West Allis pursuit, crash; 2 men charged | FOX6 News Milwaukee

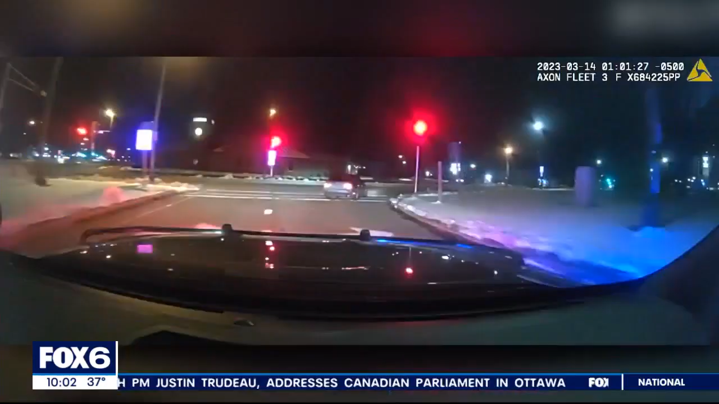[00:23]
Squad starting with 9-4. It was just after 1 a.m. when a Milwaukee County Sheriff's deputy says he tried to pull over this car.
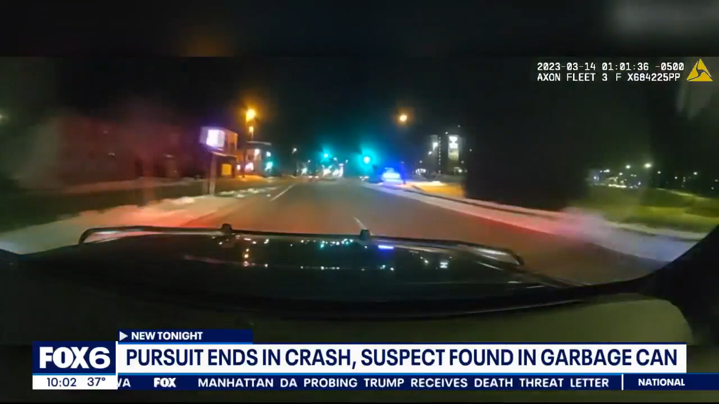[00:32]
Instead, the driver sped off. The short chase ended with a crash at a BP gas station near 60th and National.